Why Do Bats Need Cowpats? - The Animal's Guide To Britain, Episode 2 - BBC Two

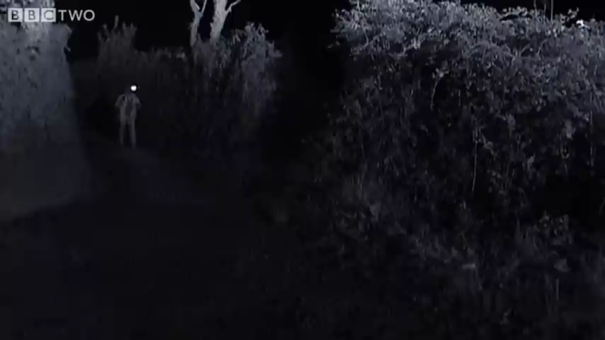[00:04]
Bats need somewhere to roost and they need a plentiful food supply, but often these aren't exactly very close together and they need to get between the two, and they're doing it in darkness, so for us that would be a real challenge.
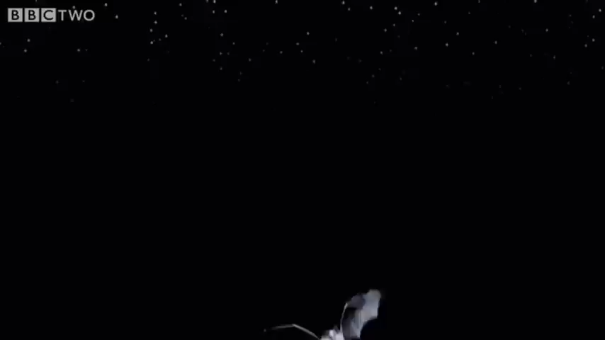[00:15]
Horseshoe bats can use echolocation to navigate, but that only works if the sounds they emit have an object to bounce off of.
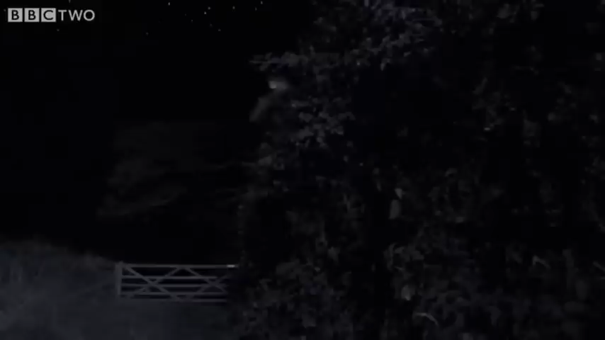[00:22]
What they need are features,
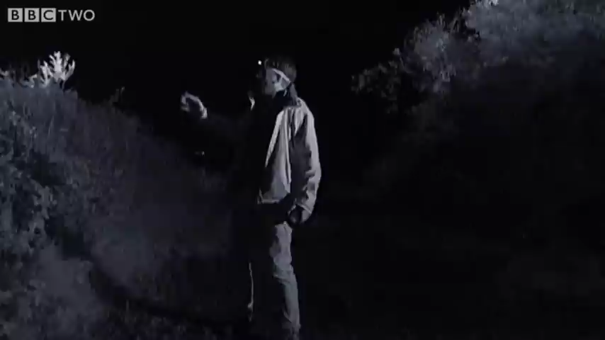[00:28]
what they need are hedgerows like this, because these are their commuter routes,
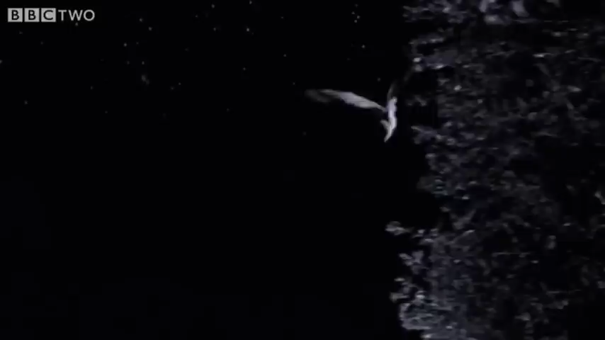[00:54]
yet no horseshoes, so hedgerows can't be the only thing these bats are looking for.